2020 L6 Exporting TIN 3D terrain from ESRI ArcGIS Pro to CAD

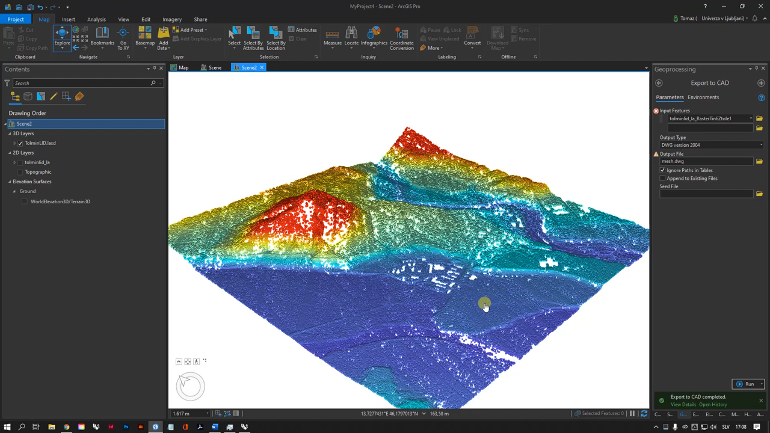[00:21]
had a lidar file that we created from that we created a
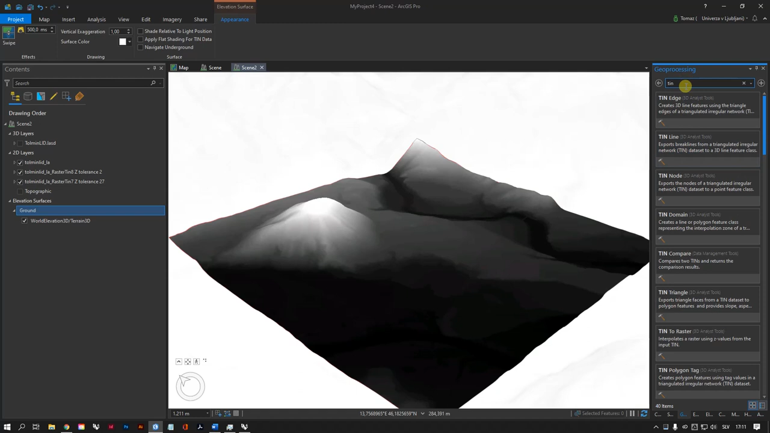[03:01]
we got so if we switch this one off you will see there is no big difference between one TIN and the other so if i turn this this off it's not really yeah it's a little more detail but not by much so this is automatic so TIN triangle
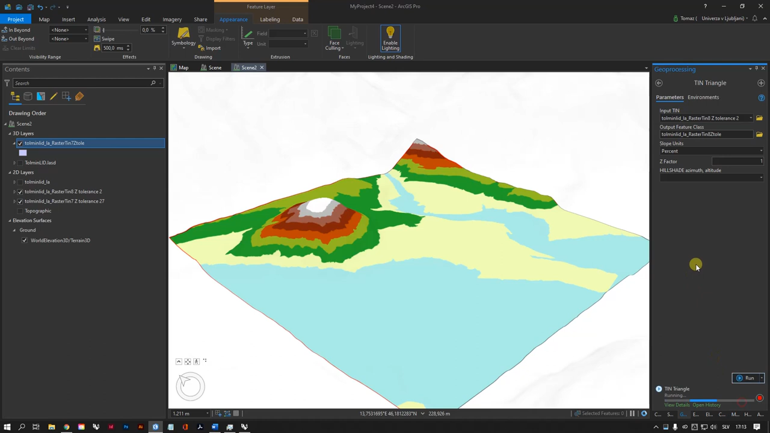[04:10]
the TIN surface with Z tolerance of 2 and this one this will take a little more time to calculate so now it the program has showed us the